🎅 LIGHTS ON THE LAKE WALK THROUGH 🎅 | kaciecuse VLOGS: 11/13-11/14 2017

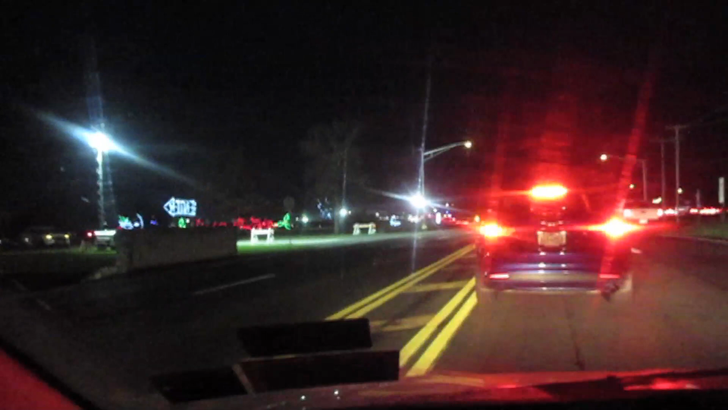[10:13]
Aka Lits on the Luke Jimmy's already sleeping Great I don't know What this Christmas song is Traffic is pretty Insane She's sleeping And we're not even there yet